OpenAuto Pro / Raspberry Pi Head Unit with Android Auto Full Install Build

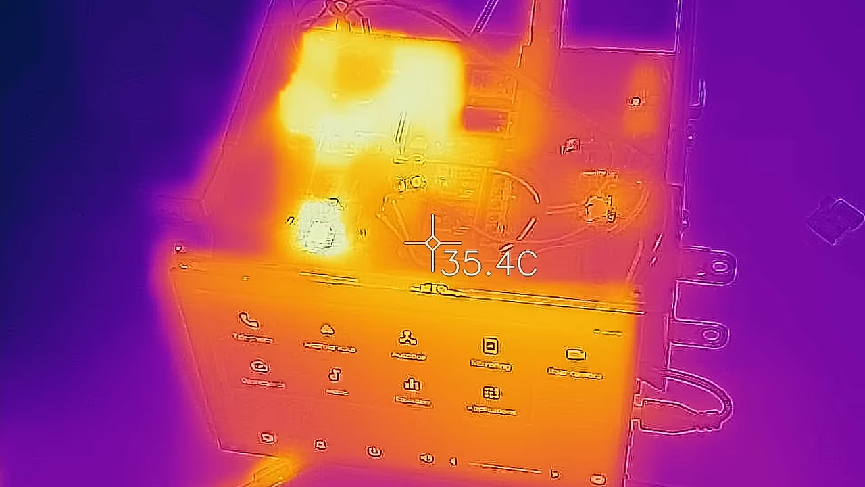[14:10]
On screen: spot 35.4°C
Now, one thing I did notice when I was playing around with this is that this whole board, as you can see, it gets hot, especially the quick charger board.
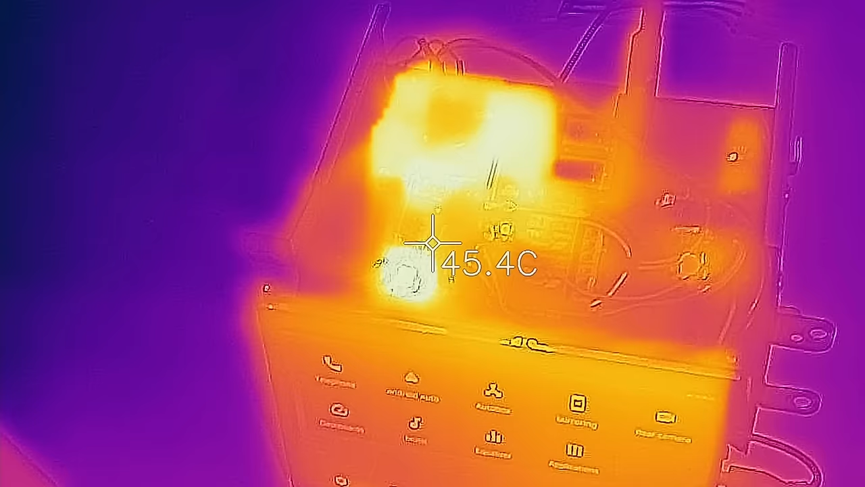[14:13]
On screen: spot 45.4°C
So I ended up putting a heatsink on here just to help shift the heat
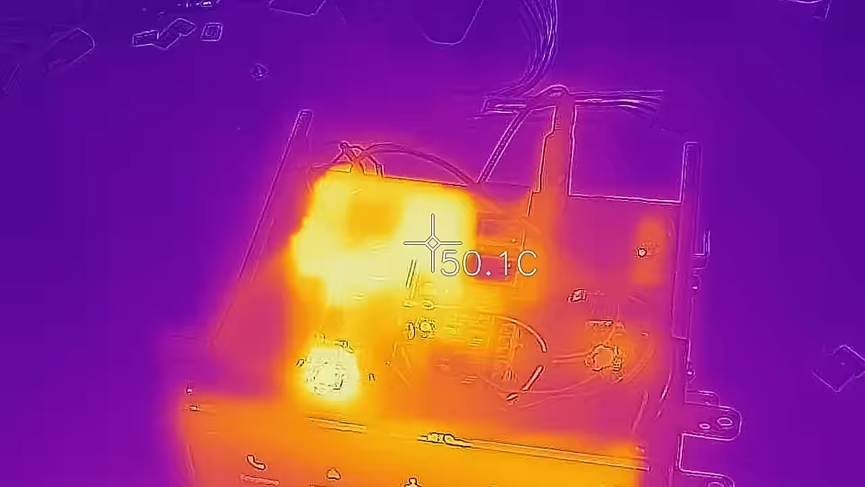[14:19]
On screen: spot 50.1°C
around so it doesn't melt the board or actually melt through the plastic. So I'm hoping that that's enough. But if not, I have bought, like I said, a bunch of these.